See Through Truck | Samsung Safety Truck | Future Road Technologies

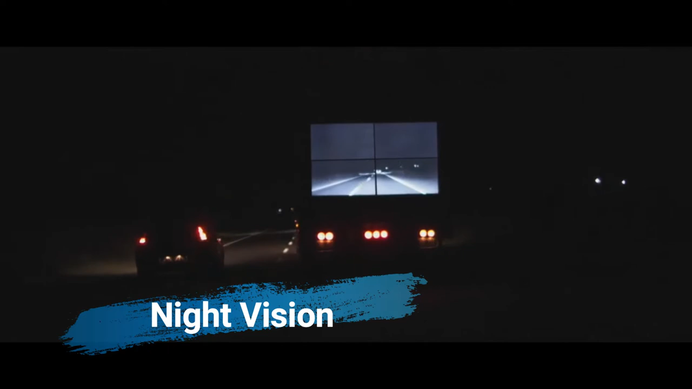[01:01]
This gives drivers a better view of the road, when determining whether or not it is safe to overtake. Another benefit of the safety truck is that it may lessen the danger of accidents caused by sudden braking or crossing animals.